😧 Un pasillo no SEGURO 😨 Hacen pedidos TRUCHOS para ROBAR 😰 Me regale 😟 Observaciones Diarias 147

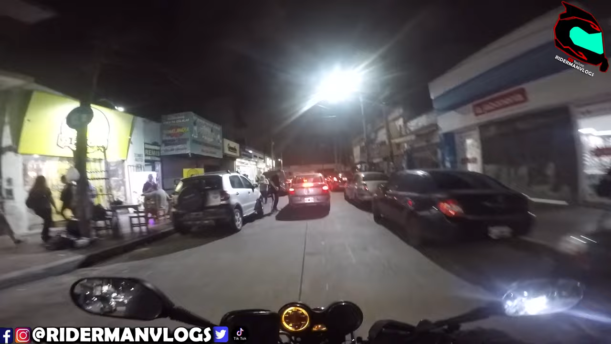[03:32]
Yo si me quedo en el medio de la calle, ni a palo te dejo pasar. Nada más lo está dejando pasar.
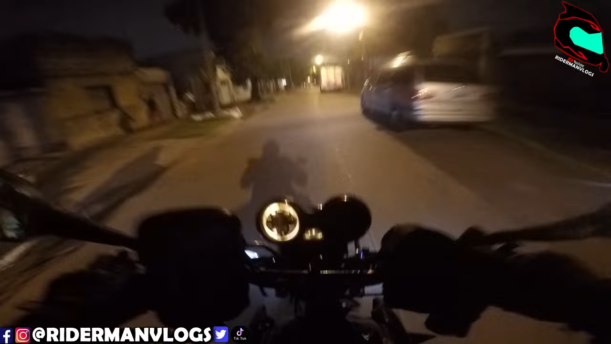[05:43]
Tres luces tengo prendidas, boludo, tres luces.
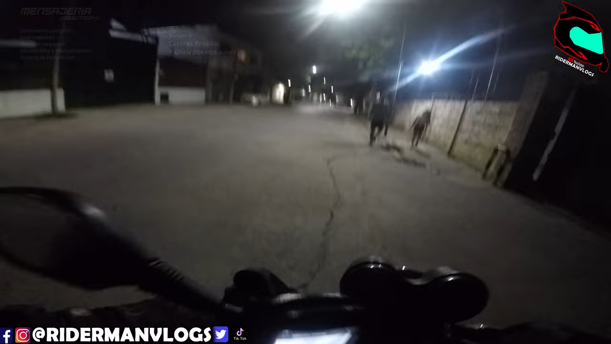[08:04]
Disculpa, pero la otra vez me quisieron robar ahí. Era como las 11:30.